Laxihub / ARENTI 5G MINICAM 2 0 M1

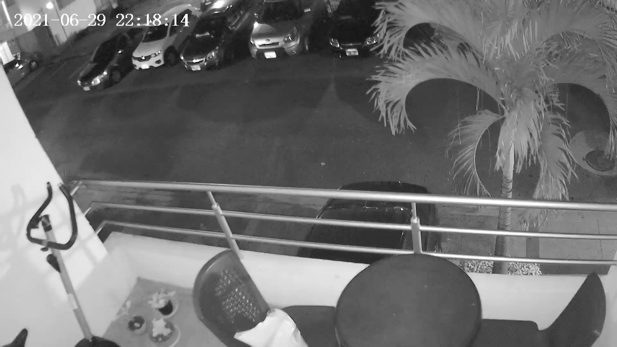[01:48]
At night, it has pretty powerful infrared lighting and may look a little grainy,